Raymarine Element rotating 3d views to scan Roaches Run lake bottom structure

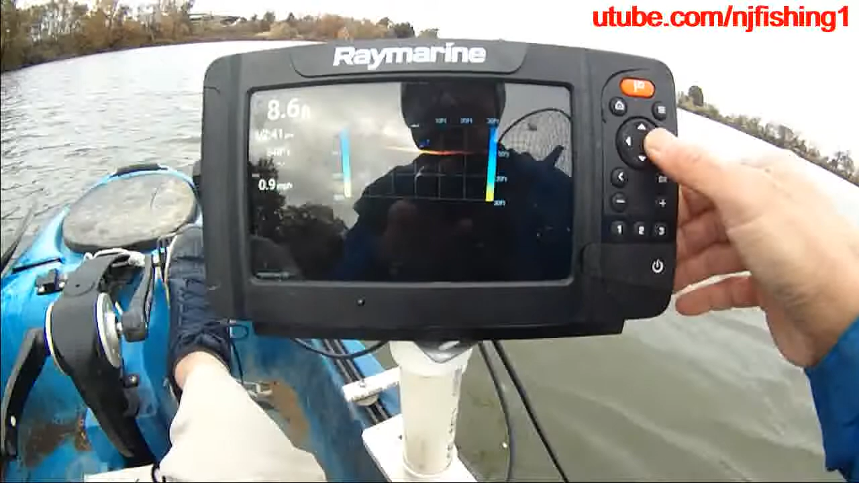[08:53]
So, uh, you really have to use the rocker panel to kind of, uh, uh, you know, turn the, uh, angle of, of the 3D, uh, that you're viewing. And you can see, you can zoom in, like, uh, using the plus key, zoom out using the Midas key. The 3D is really nice. I can tell you that. I mean, the 3D is just so nice, you know. Cause you can clearly see the, uh, Lake Button.
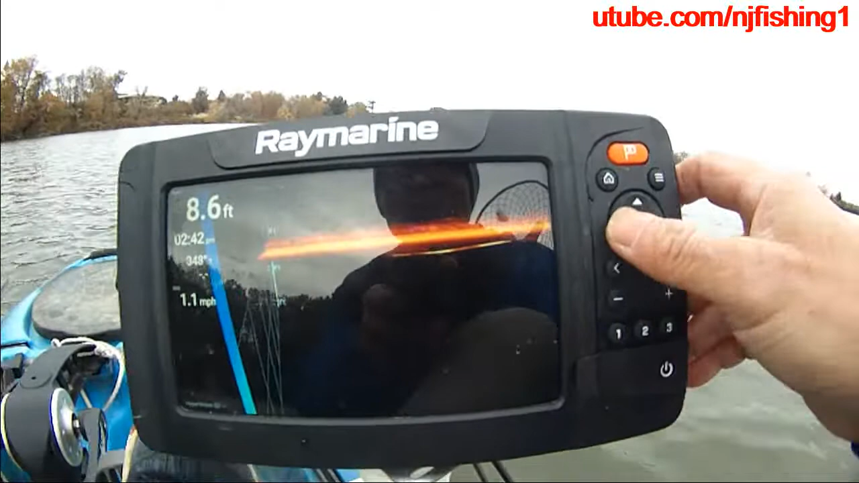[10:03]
On screen: depth 8.6 ft, speed 1.1 mph
There's some fish there. You know, um, you can see the contour. You see those blue dots floating above the bottom. You know, so this is, uh, the 3D is really nice. I really like it. Um, so this is the Raymarine Alameda.
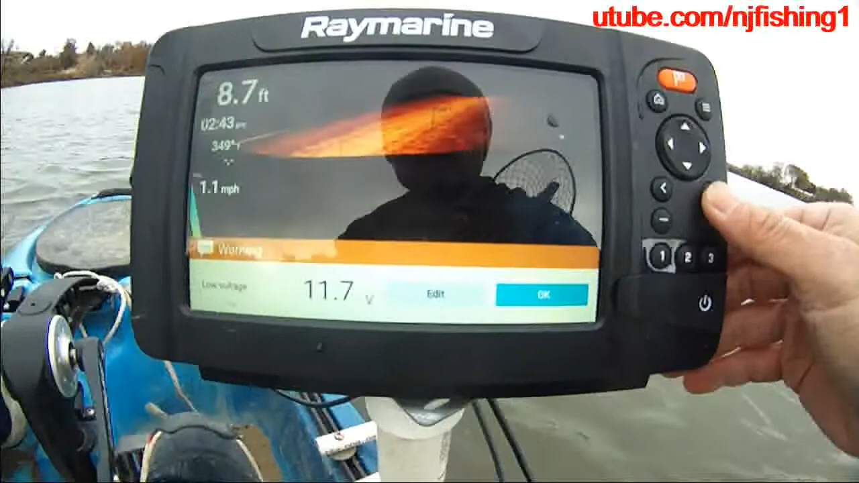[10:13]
On screen: depth 8.7 ft, speed 1.1 mph
Um, alright. I don't know why it's doing that spinning. I'm not doing anything, okay. So, let's just try to stop it, yeah. And then, uh, I guess when you keep holding this thing, it's just gonna spin this 3D for you. Nope. Maybe this guy. Nope.
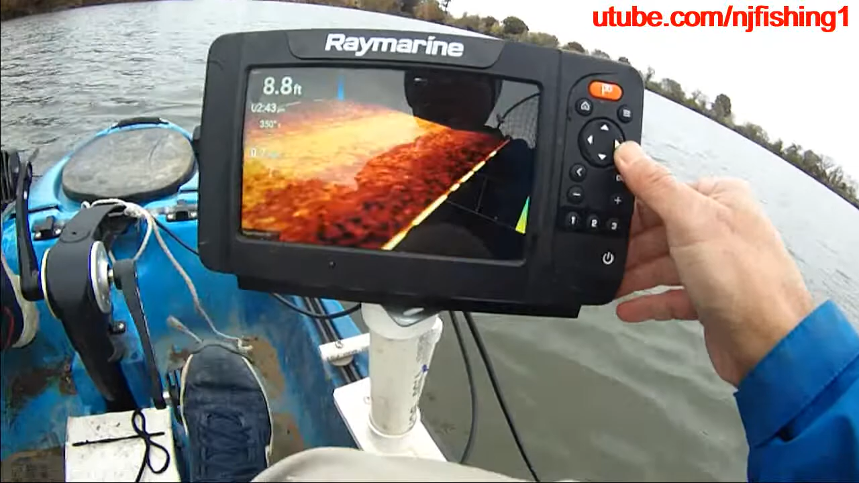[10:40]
On screen: depth 8.8 ft
I don't know why it's doing that, but there are a lot of fish, uh, right now. And, uh, probably we should, uh, start fishing soon. But anyway, as you can see, this is very nice. I'm at 8.7 feet, 2.43 PM. Uh, it's, uh, one mile per hour.
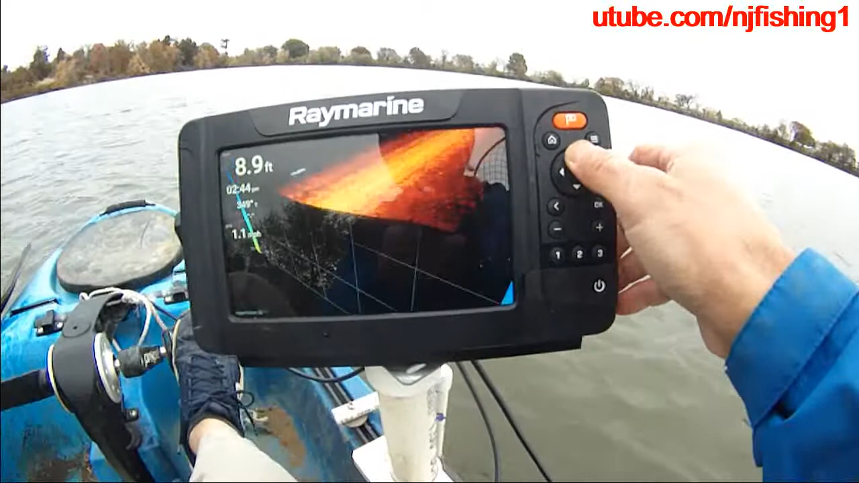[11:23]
On screen: depth 8.9 ft
They're mostly hanging to the bottom right now because it's really cold. Temperature is only 46 degrees.
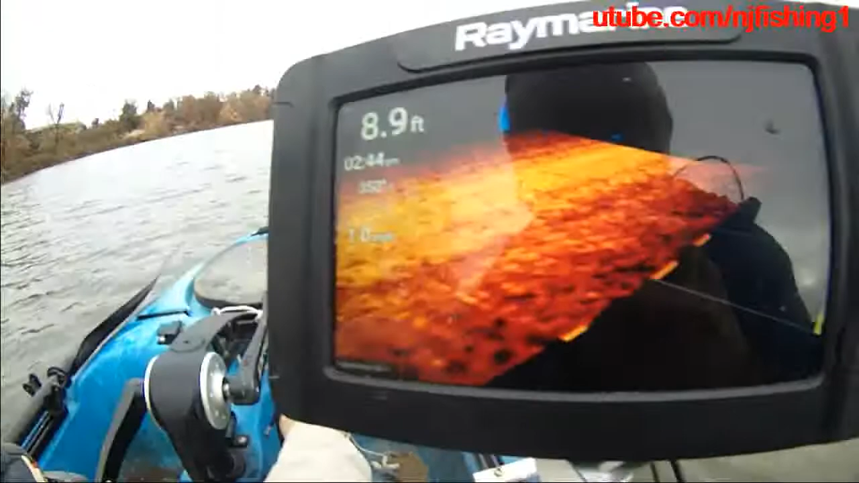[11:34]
On screen: depth 8.9 ft
Oh, yeah. I wanna change that 350. That's why I, uh, don't have the depth anymore. My transducer is clearly down there.
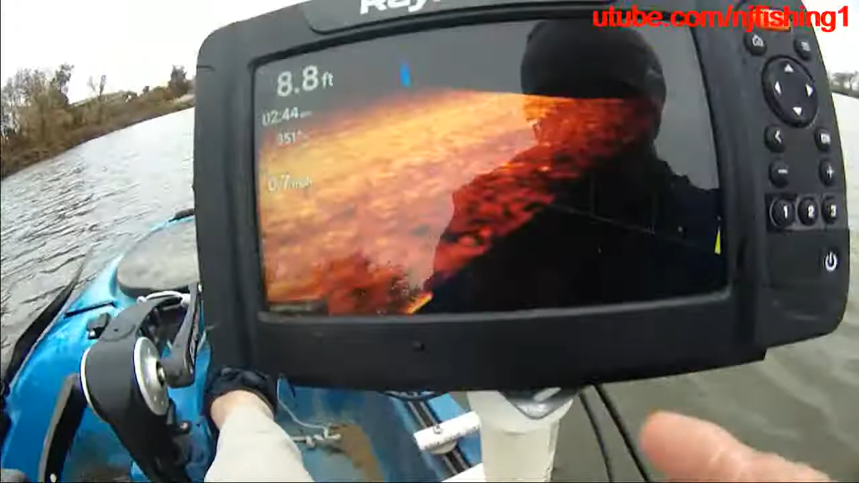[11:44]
On screen: depth 8.8 ft
Um, so I'm gonna try to fix, uh, the data. Change this 351 degrees true, uh, north.
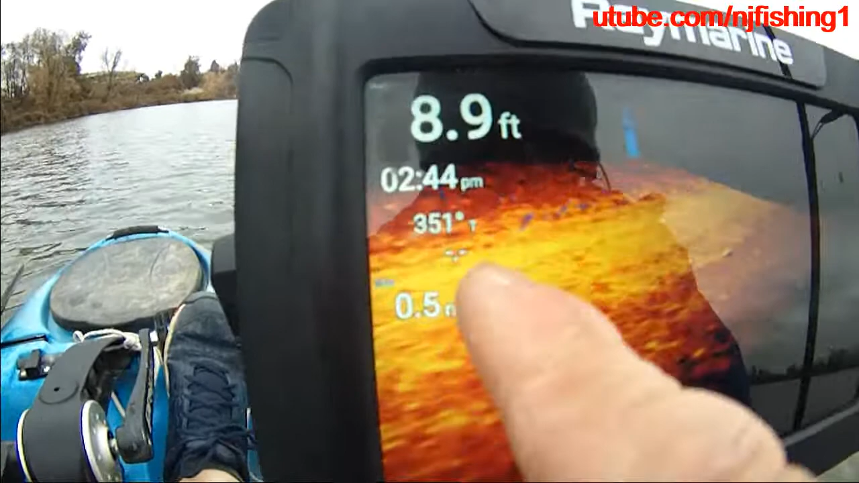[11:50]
On screen: depth 8.9 ft
I'm going to change it to, uh, the depth.
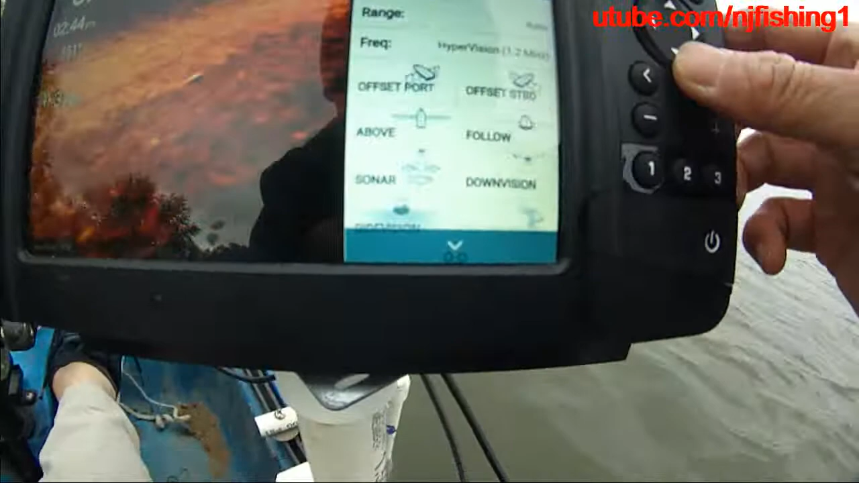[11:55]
So, I'm gonna go down to, uh, that settings.
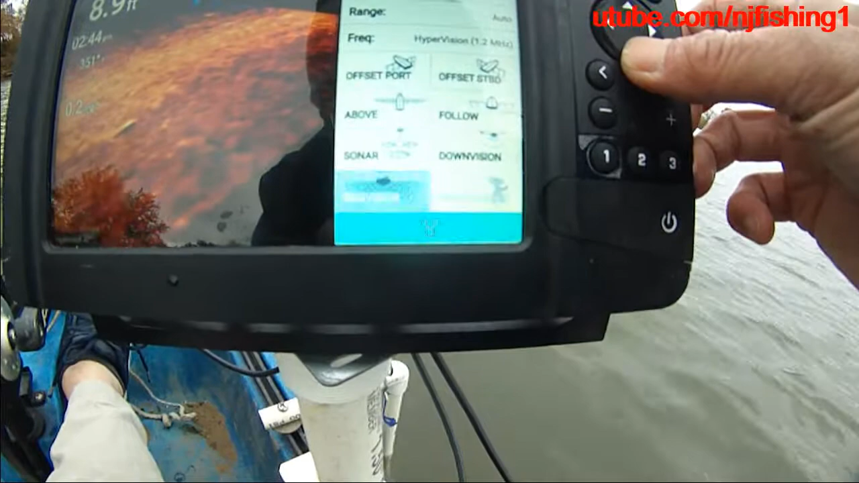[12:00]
I'm gonna go to data boxes.
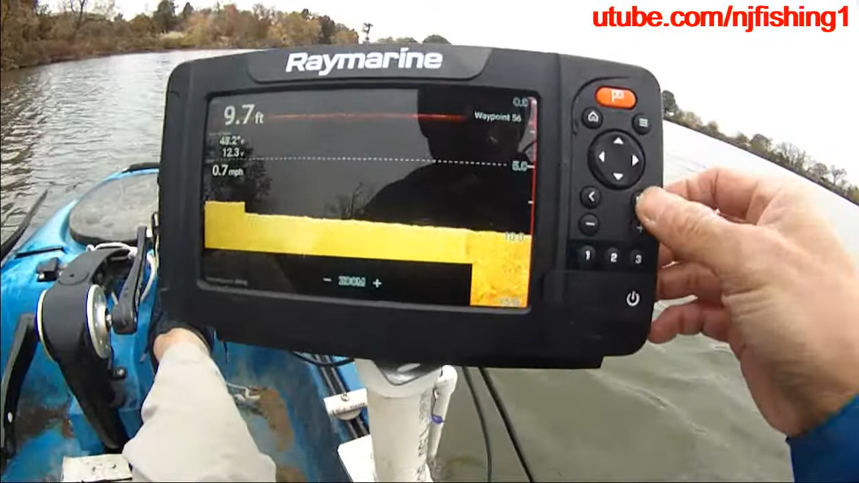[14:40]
On screen: depth 9.7 ft, speed 0.7 mph
I think I wanna change the sensitivity to just 350. Hertz. Oop. Nope.
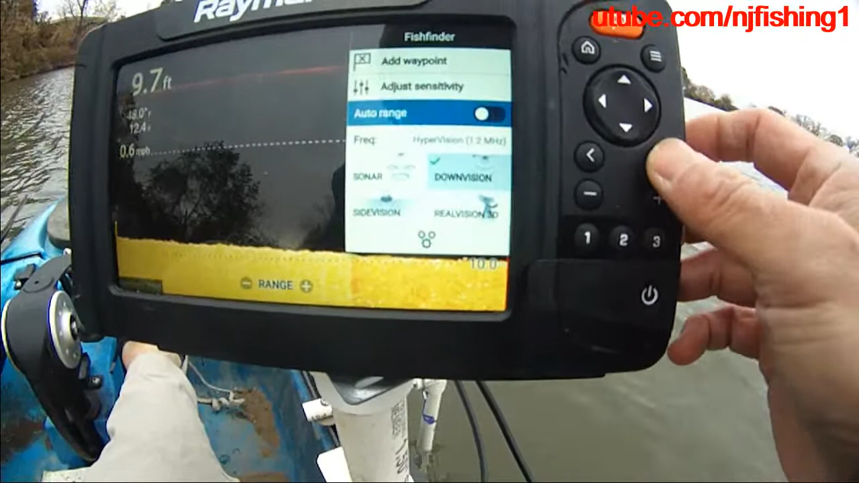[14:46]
On screen: depth 9.7 ft
I don't wanna change that. I wanna change this to 350. Hertz.
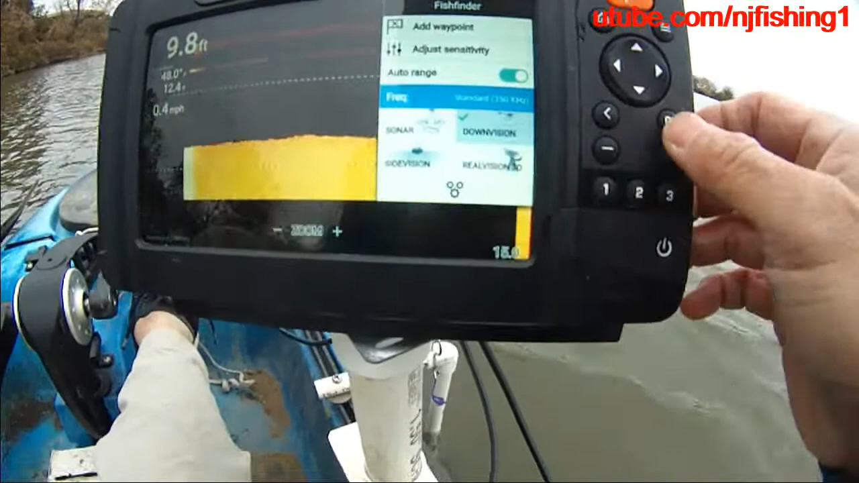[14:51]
On screen: depth 9.8 ft
Okay. Let's get out of here.
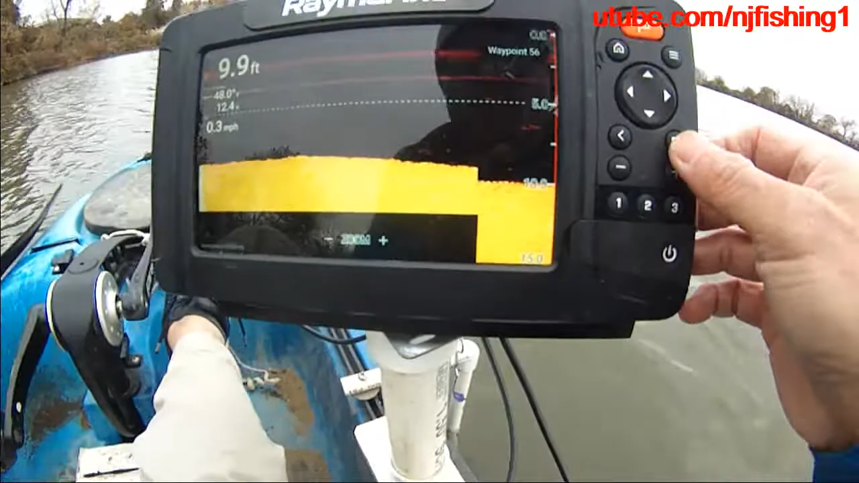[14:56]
On screen: depth 9.9 ft, speed 0.3 mph
Let's, uh, see what's going on. Okay. So, I'm gonna go.
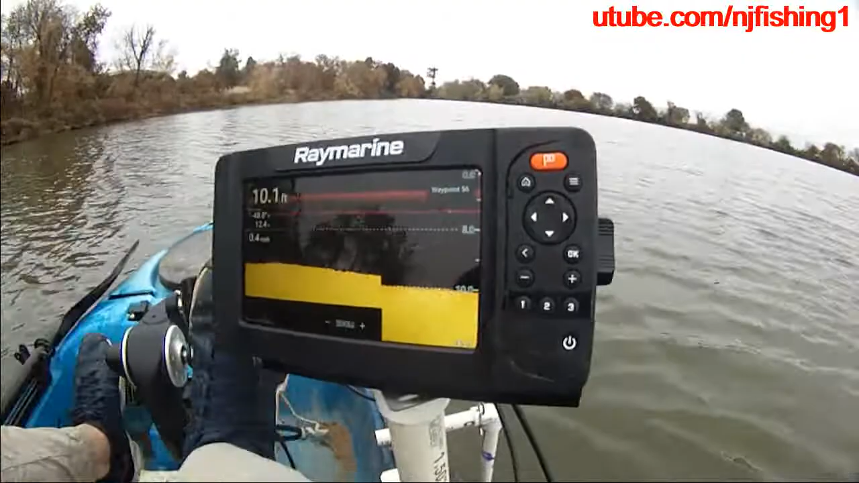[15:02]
On screen: depth 10.1 ft
I'm gonna start catching fish. I'll come back. I'll come back. Uh, and catch a fish.